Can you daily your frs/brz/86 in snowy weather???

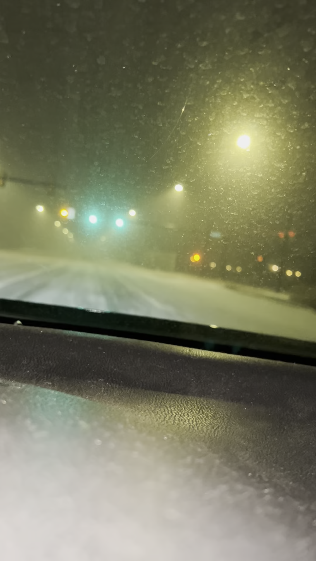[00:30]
On the, uh, all the shadowing here on the, ah, I was trying to, yeah, a little janky. Alright, all the shadowing under these little street lights, that, that's snow. That's like the shadow off the snow. And as you can see, the ground is pretty much covered in the past, like, a couple of minutes. And it's very snowy out. I'm scared. My tires are not only summer tires, but they are also very, very, I'm already feeling it. I'm already feeling it there. Oh, shit. Oh, shit. Uh, I hope I, yeah, I'll be fine. I'm stopping just fine.